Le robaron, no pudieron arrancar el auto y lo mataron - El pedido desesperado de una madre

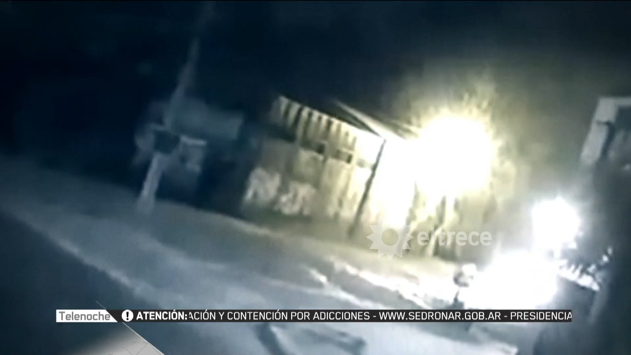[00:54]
Pero ahí ya los dos delincuentes sacan sus armas y lo acribillan.